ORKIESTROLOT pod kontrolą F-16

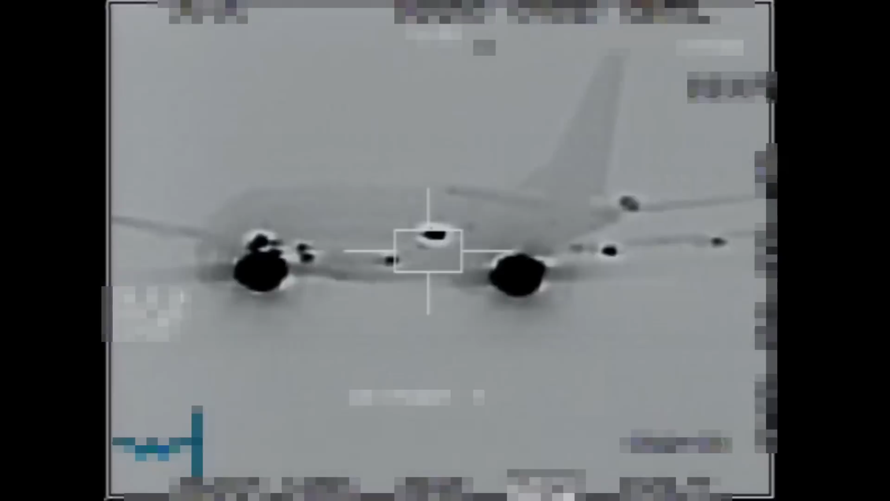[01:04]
Mamy wzrokowy kontakt. 4 mile i za 30 sekund będziemy przy samolocie.
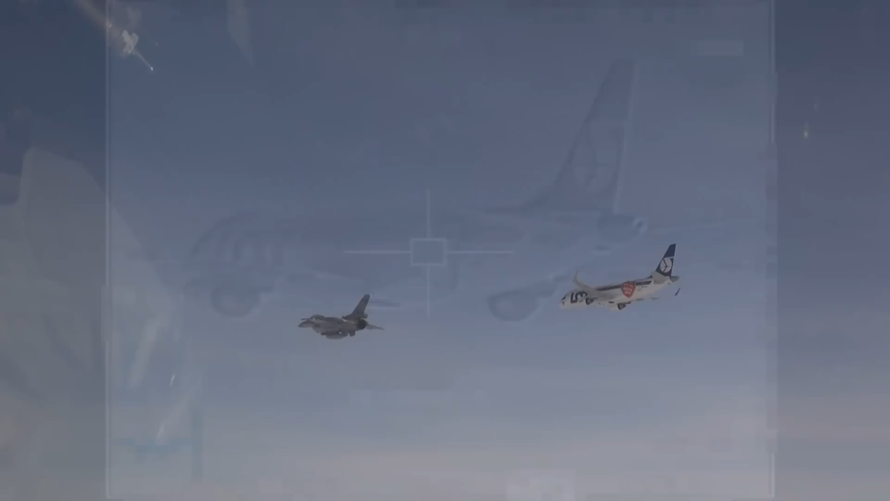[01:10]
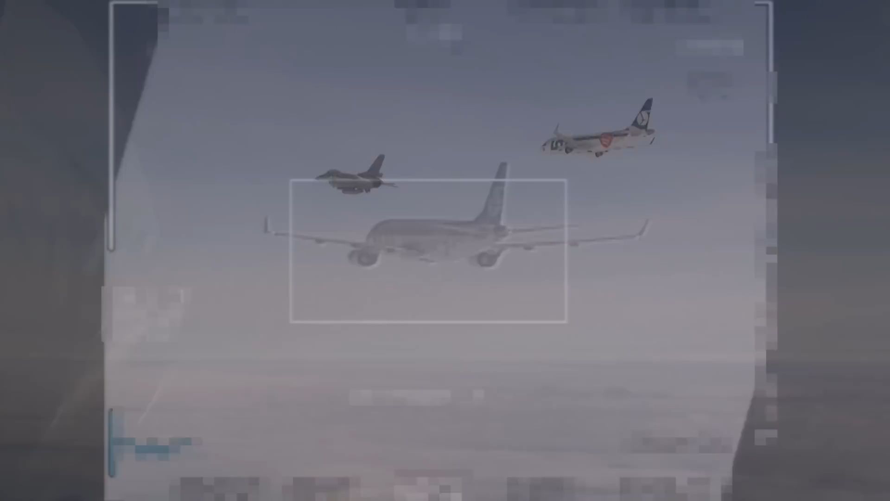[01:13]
I zwalniam.
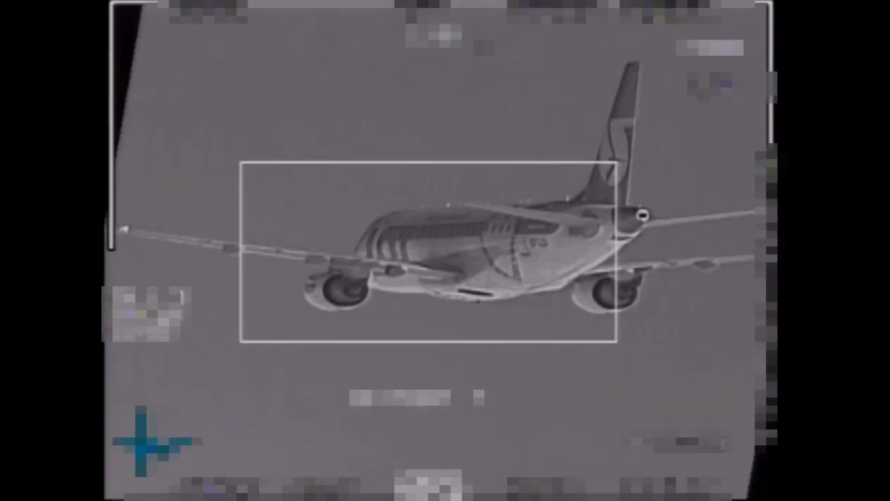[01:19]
Whisky Oscar Sierra Papa i przechwyciliśmy was. Podejdę z lewej strony do przodu, zaraz nie zobaczysz.